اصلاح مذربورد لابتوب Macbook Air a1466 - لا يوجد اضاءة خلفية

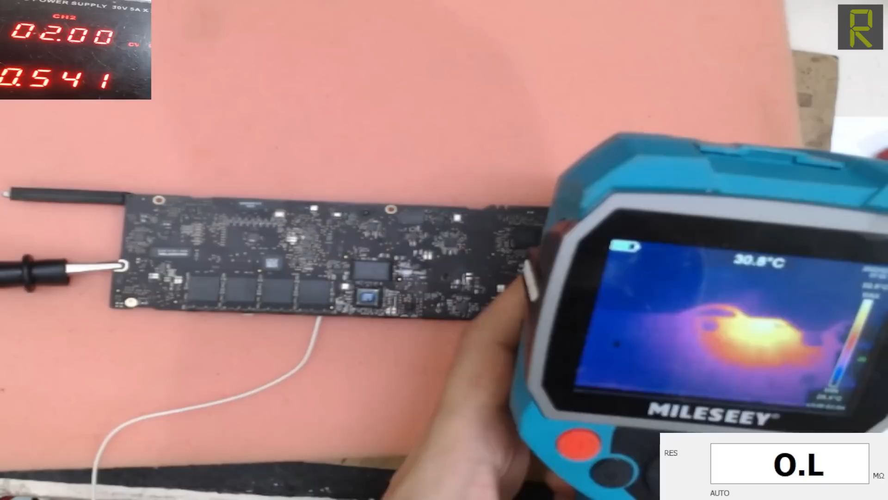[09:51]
هنا في حرارة ولكن طبعا هي مسمع من ناحية تانية من البردة لان درجة الحرارة فعليا في الوقت الحالي اتنين وتلاتين او تلاتة وتلاتين وبالتالي المشكلة عندنا في المنطقة دي.